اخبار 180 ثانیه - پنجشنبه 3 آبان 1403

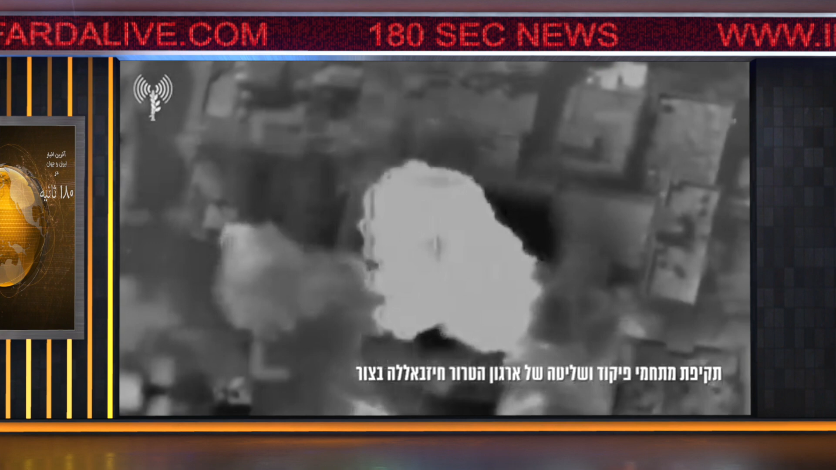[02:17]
به سازوان تروریستی حزب الله در منطقی زاهیه را هدف قرار داد
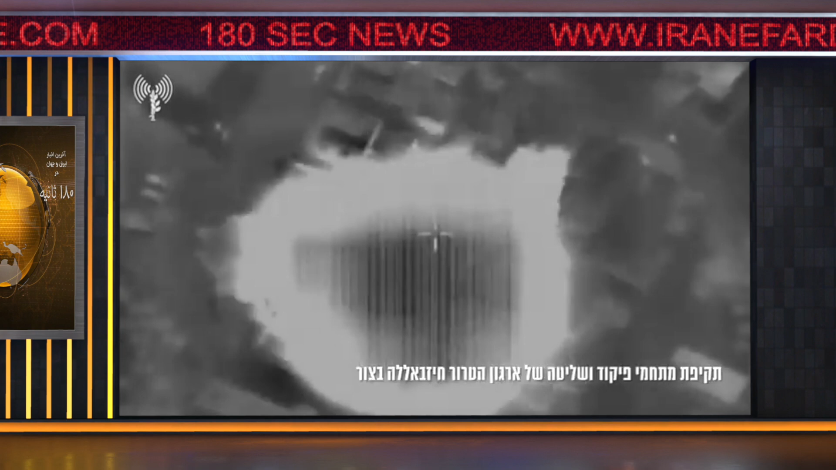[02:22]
و همچنین نیروهایش در جنوب لبنان انبار سلاحی را در یک تونل حزب الله شناسایی کردن در رخدار دیگر ارتش